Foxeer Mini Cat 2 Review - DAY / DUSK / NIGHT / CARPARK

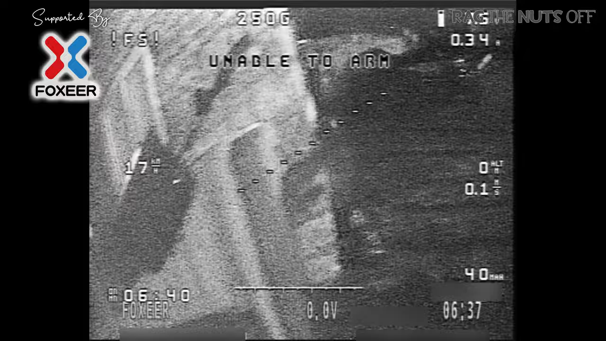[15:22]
mind that much and then you'll see me walking down the drive
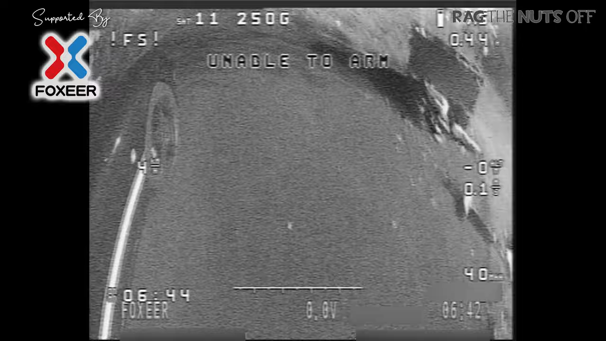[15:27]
and what i then it's impossible to fly at night okay as in it's impossible to
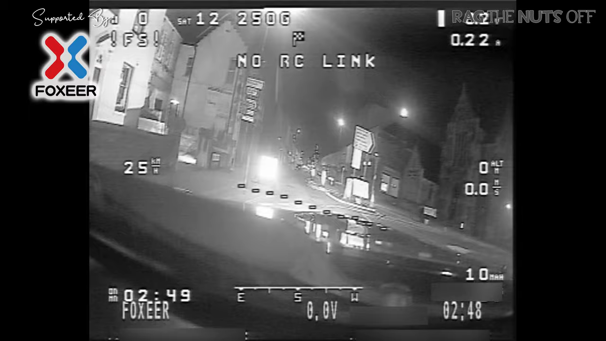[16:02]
like this you could drive on a road with this fbv camera imagine and this is nice street ambient lighting and this is this is my the revelation when it came to this camera is that it needs ambient lighting to work effectively me and you expecting it to be a full night vision camera is completely unfair to the camera and the scenario which you're in however
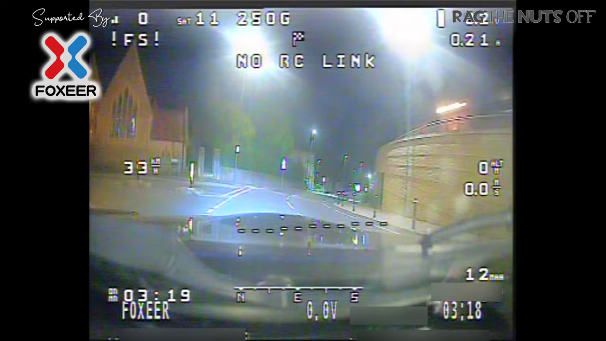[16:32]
imagine that you're in a multi rotor right now or you're in a wing you would be able to if it was allowed to in inverted commas spank that little monkey straight up the high street and do lots and lots of stuff and feel really confident in what was going on you'll
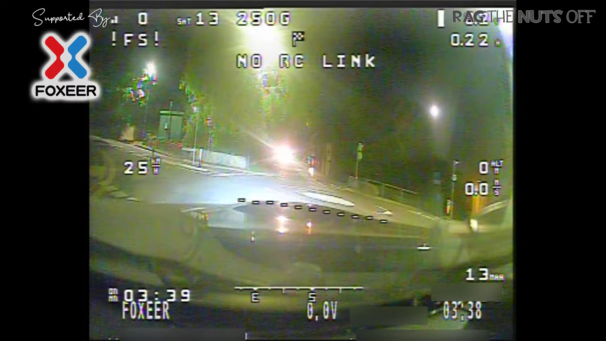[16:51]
now see me pulling in to a car park and this is where i've seen this camera perform really really well and what you don't hear is me scraping out the bottom of the mx5 on the speed bumps however once we get into the car park and you'll see me take and the picture which you're seeing is going through the dashboard so it's not that's not helping at all but we'll
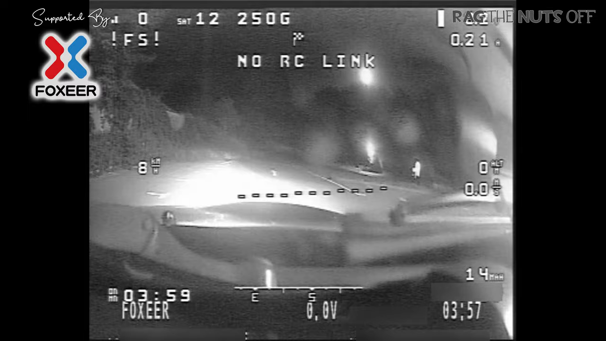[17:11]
take the camera out now we'll take it off the dashboard and we'll take it outside can you imagine that you're in a multi rotor right now or even a flying wing or another model you and i would feel very confident in smashing a model around in that car park with that fpv camera and i think that's where i need to end this review which
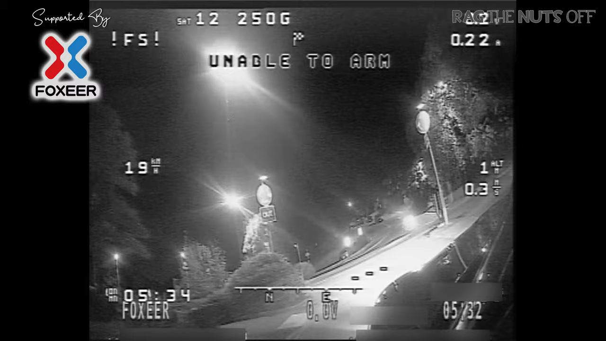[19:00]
like i said back at the beginning i actually contacted fox here for this camera so they could send it to me for review because i'd seen so many good reviews of the camera uh now one thing which i picked up uh in other people's and other owners comments about this camera was the field of view i've got i gotta be honest with you i didn't really notice any issue with the field of view it looks